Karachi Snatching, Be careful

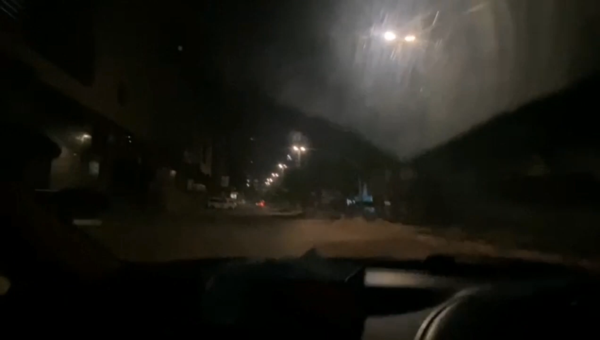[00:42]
پر اور داخلے سے اگر میں گاڑی کی ہیڈ لائٹ بند کروں تو بھی آپ دیکھ سکتے ہیں ٹھیک ہے یہ ایک روڈ ہے
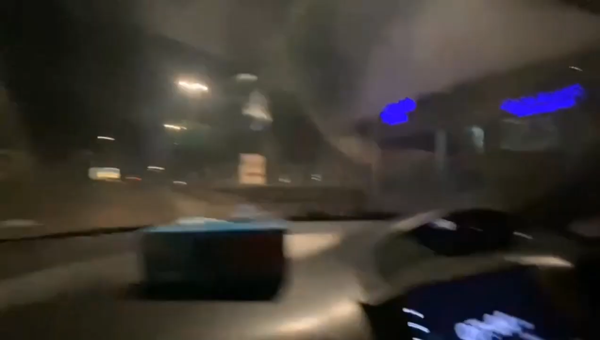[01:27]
آٹو رکشے سے یہاں آتے ہیں ٹھیک ہے تو وہ آٹو رکشے میں سفر کرتے ہوئے تاریخ روڈ انہوں نے آنا تھا تو وہ گھوم کے یہاں سے آئیں یہ پہلا سگنل ہے جب آپ شہیدہ محلس سے آتے ہیں یہ روڈ بھی تاریخ روڈ جاتے
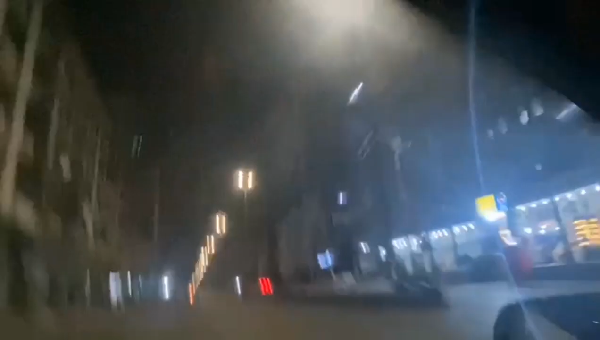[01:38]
ہیں اور یہاں یہ یہاں پر جی ایک بائک والے نے ان کا جو پیچھے
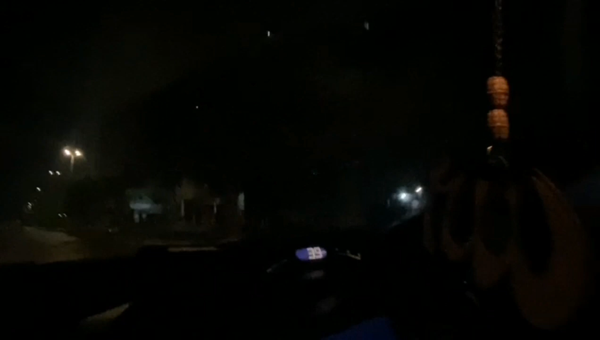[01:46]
وہ بیٹی ہوئی تھی ان کا بیک یہاں ان کے لیپ پہ تھا تو پیچھے سے ایک بائک والا آیا ہے اور بڑی ہی بری
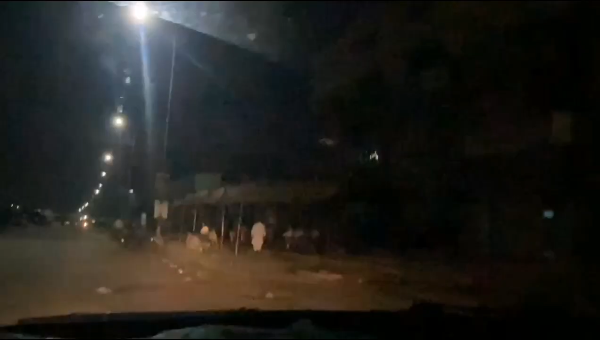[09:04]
یہ جا کے ہم چیک کرتے ہیں
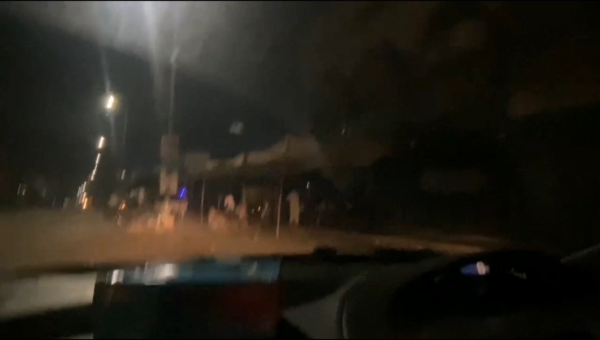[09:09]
لوگ بچارے لائن میں بیٹھے ہوئے ہیں